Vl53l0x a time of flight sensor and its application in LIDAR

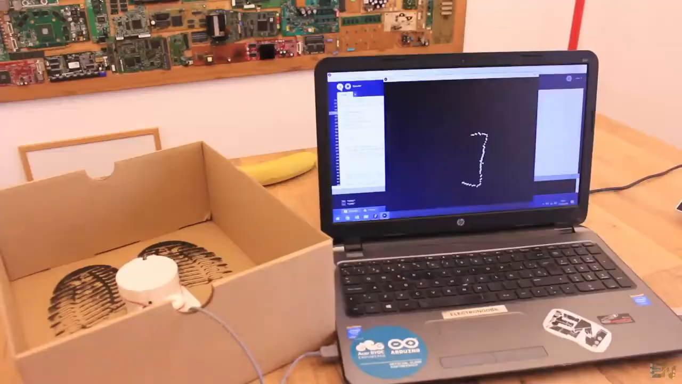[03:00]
and also the distance which it the sensor measures you can actually get